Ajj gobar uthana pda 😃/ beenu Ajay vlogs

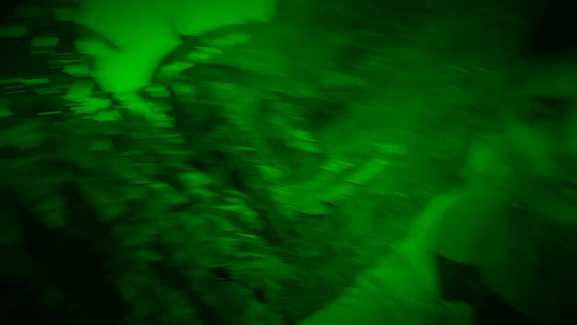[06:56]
तो दोस्तों आपको बैक केमरा से दिखाता हूं मस्क पकी है दोस्तों यह देख पा रहा है यह है मैं जूम करके दिखाता हूं एक पकी है